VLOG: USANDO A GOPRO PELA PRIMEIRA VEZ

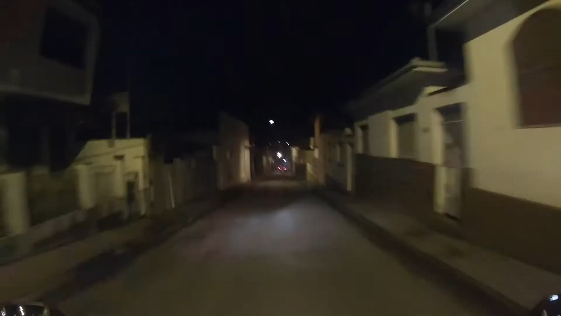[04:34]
Fala, galera. Beleza? Estou testando aqui o áudio da câmera.
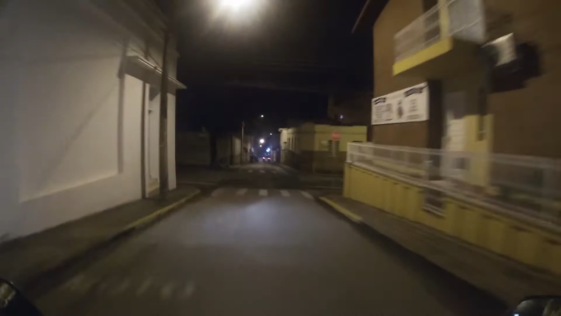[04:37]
Vamos ver se vai ser bom.
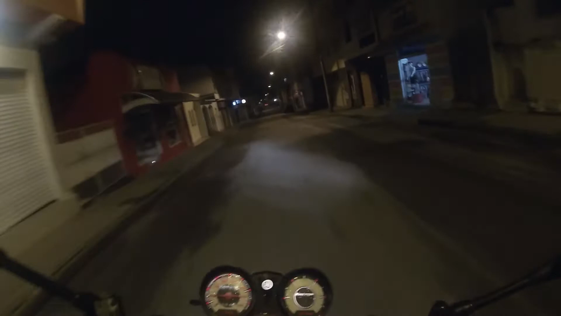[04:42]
Galera, deve ser umas 10 horas da noite.